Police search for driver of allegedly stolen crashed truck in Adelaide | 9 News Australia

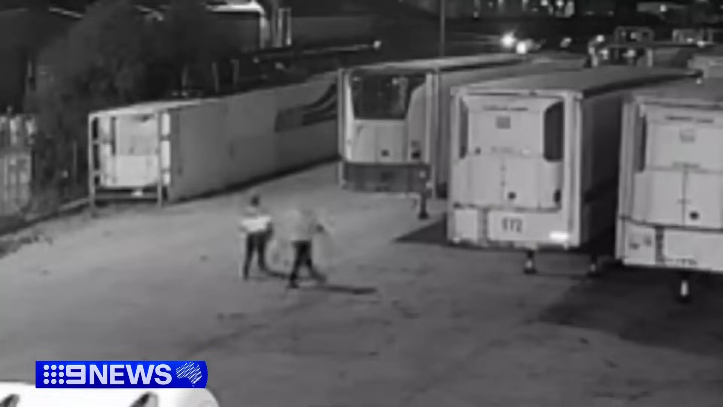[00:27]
the pair beeline for a prime mover loaded with $20,000 worth of recycling cans and take off through the gates and down the road.
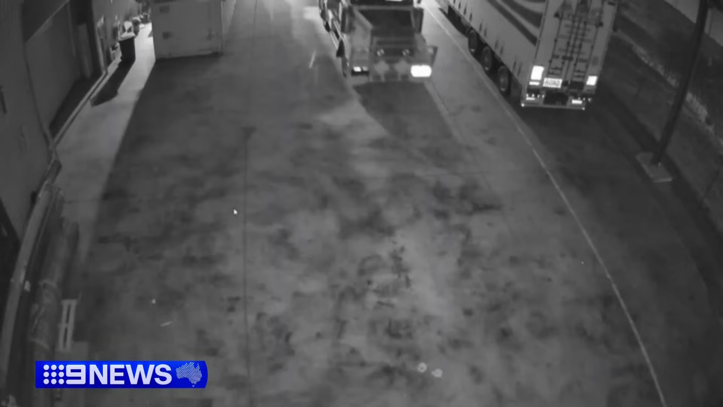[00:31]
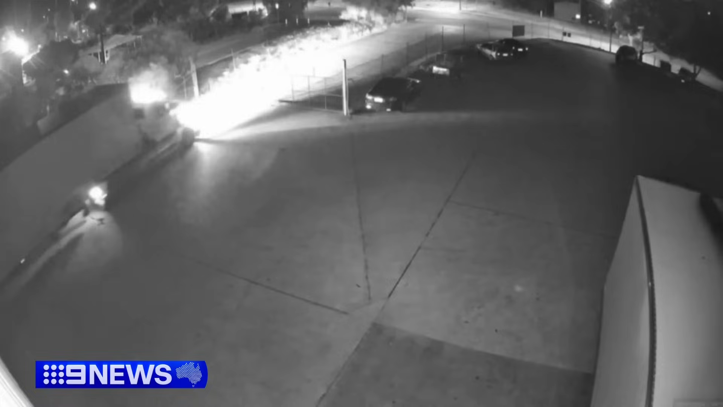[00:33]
But they didn't get far, CCTV capturing the truck on South Road.